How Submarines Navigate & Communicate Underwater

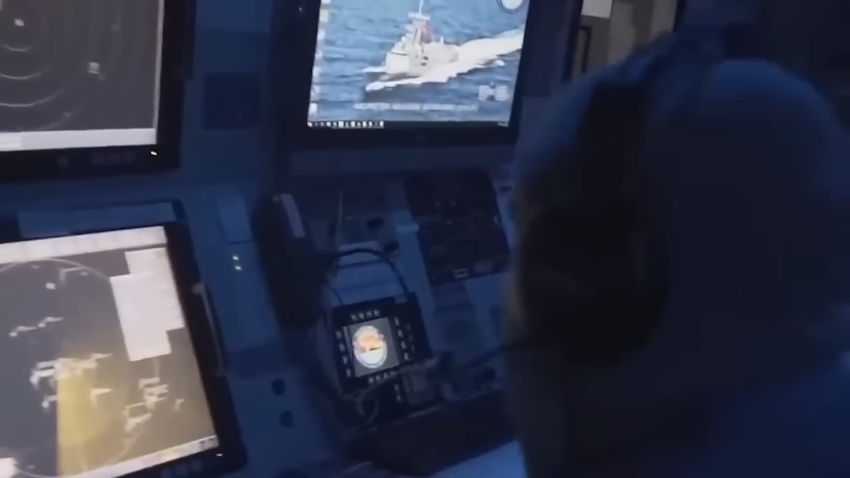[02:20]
Modern submarines have digital navigation charts and systems that combine different data sources like INS and sonar readings to show the submarine's position in real time on an electronic map.